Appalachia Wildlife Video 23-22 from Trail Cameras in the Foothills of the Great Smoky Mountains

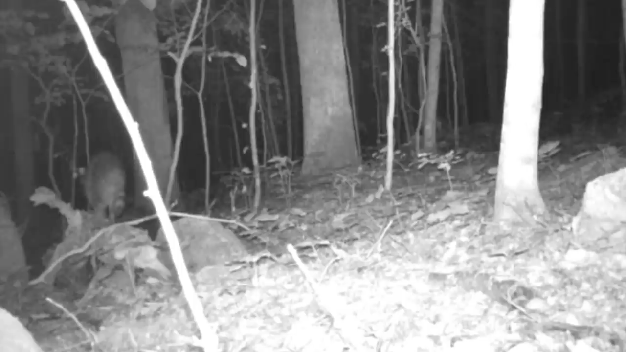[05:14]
starting their night. And they have to go by the cameras, and they move on.
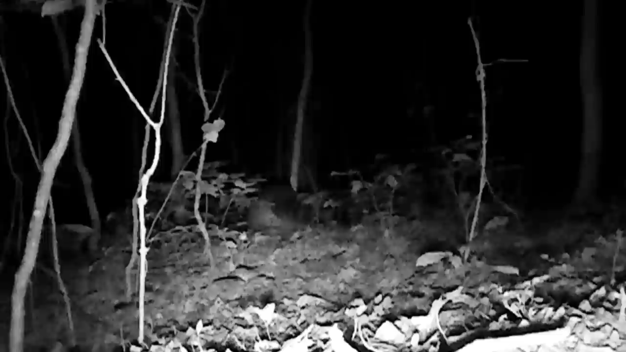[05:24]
And the deer's out prowling around too. Now you can see this doe here, how heavy she is.
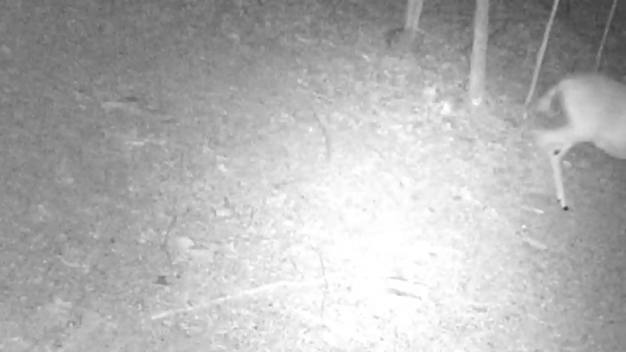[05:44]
I would say it's due any time when the moon changes. Full moon, June 3rd, so I expect it. And there's old Willie coming down the path. And there's old Flat Top. Ain't seen him in a while. He's still around. And there's old Rocky too coming through. Out making a round.
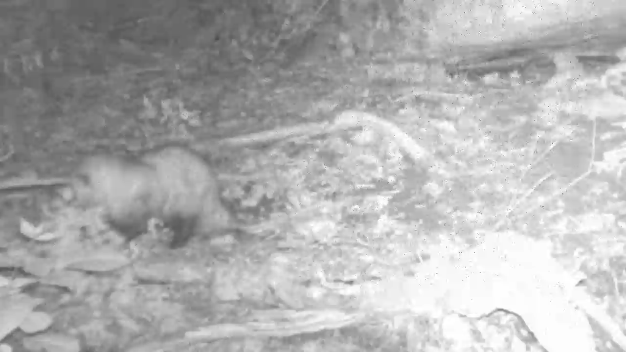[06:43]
And back up to the motel, old Willie's in his favorite bush. Trying to clean himself up. Now he's up on the ridge moving on through too. And there's old Flat Top up on the ridge. You could tell he's got that little white streak of hair on the end of his tail.
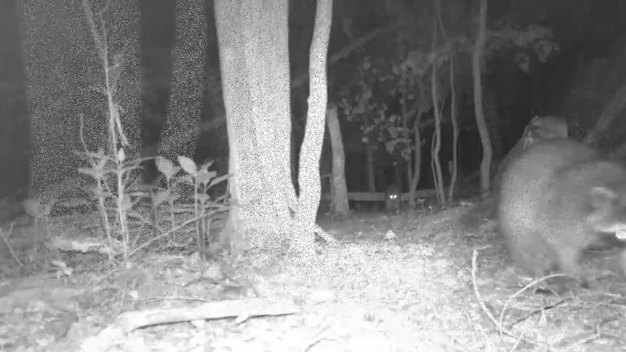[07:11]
That's old Flat Top. And the coons, moving across the ridge, we know where they're going. Mr. and Mrs. Rocky, and there's old Willie coming down by the side of the ridge.
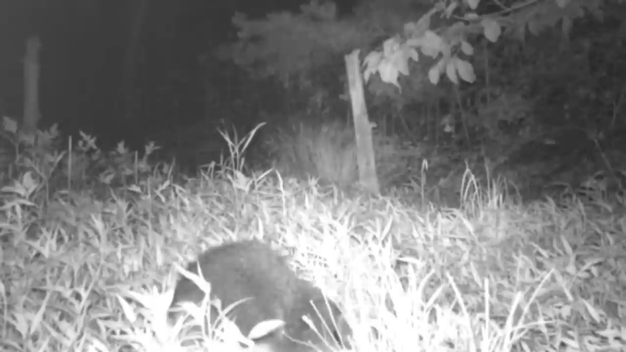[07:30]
Now back at the pond, it's buffet time. They're digging. All these things are growing and coming out of the ground. They're having a good time. All night long, unless coyote or something runs them off. But didn't film no coyotes this week, or no foxes. But I know they're here, just like these bobcats.
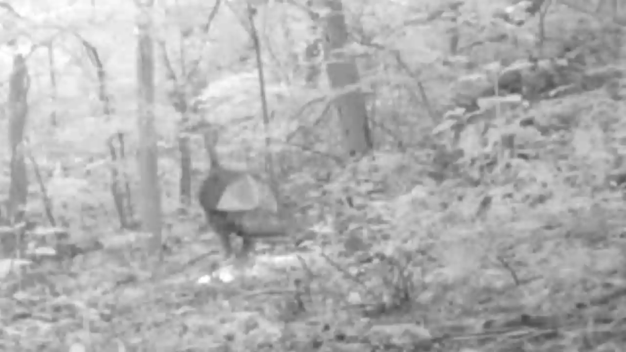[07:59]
Come morning, the old turkey's down out of the roost. On the move.
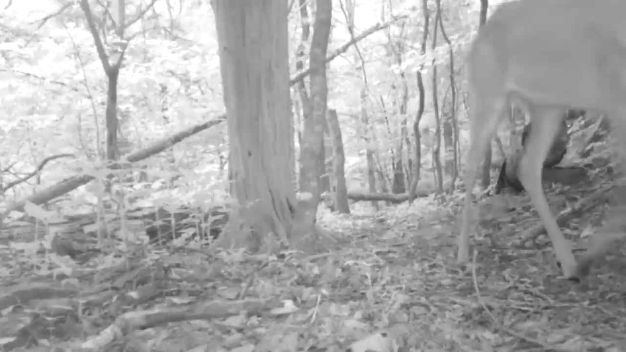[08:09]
And the old deer, they've probably been up all night foraging around, coming across the ridge. And they forage all day long. They like all these new sprouts, these weeds.